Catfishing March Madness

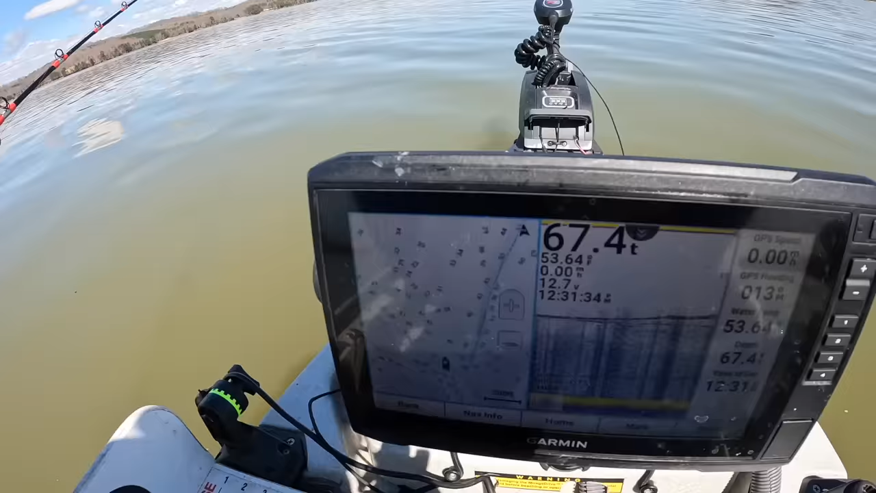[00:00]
What I'm going to be doing today is using live and cut bait.